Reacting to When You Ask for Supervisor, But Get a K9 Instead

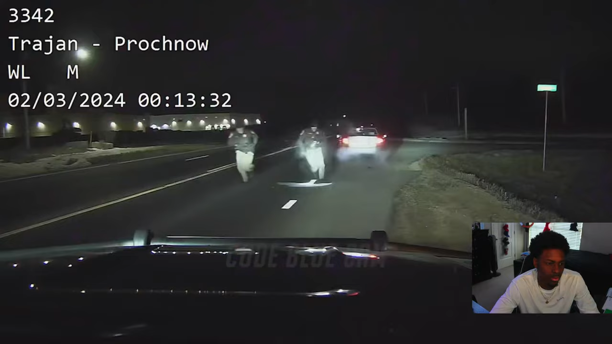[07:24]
33-57, vehicle taken off. 10-80. Uhhh. He didn't know the post, dude. Or he didn't know it was windy there. 33-57, 10-80, eastbound 68.
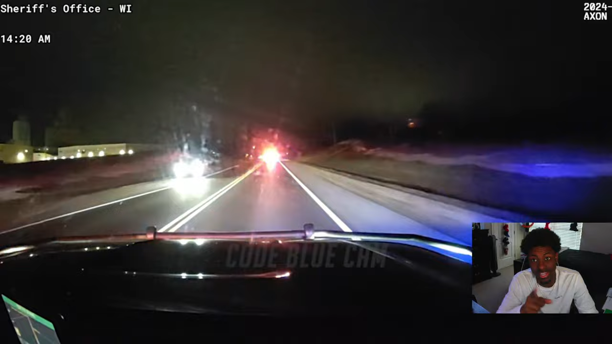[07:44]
I know 10-80 on pursuit. I know that, dude. I know that, dude. It's been hearing on 16, eastbound, turning westbound on that highway 6-0. It's been hearing eastbound on 16, turning at 16. Traffic is light. Runway's dry.
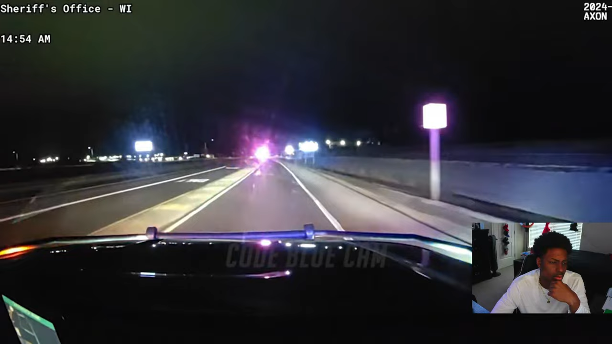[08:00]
Time to receive. Speeds are at about 70. If we can get someone to head to highway 22 area. I thought he popped his tire.
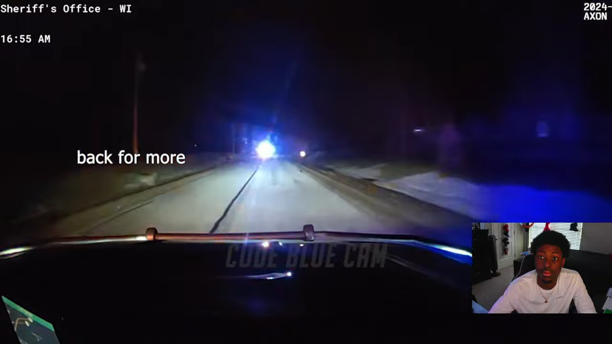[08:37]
Initially, traffic is light. Vehicle traffic. Broadway's still dry.